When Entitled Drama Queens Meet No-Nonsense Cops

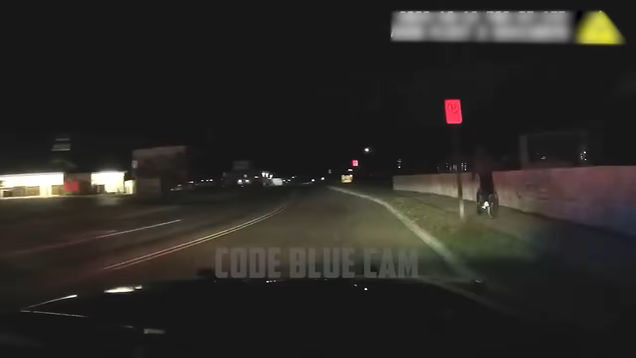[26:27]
However, they would soon realize that the rider had other plans, and stopping his bicycle wasn't one of them.
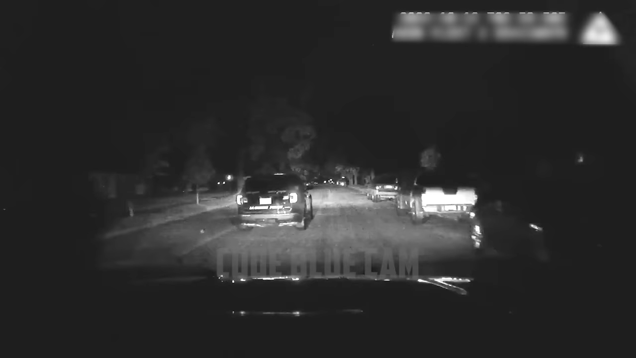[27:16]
Realizing that there was no way he was going to listen to them, officers resorted to desperate measures to contain him.